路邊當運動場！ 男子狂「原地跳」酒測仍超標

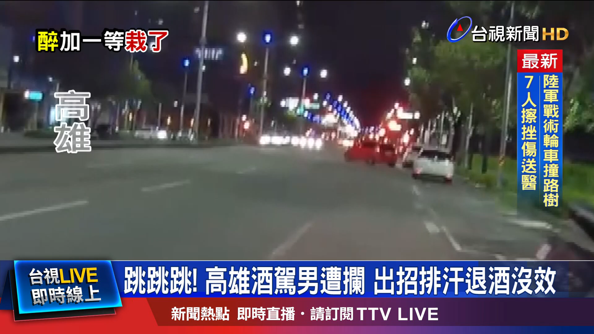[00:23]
眼前紅車沒打方向燈還無視紅燈違規回轉未免太危險警方攔查下車受箭駕駛突然原地跳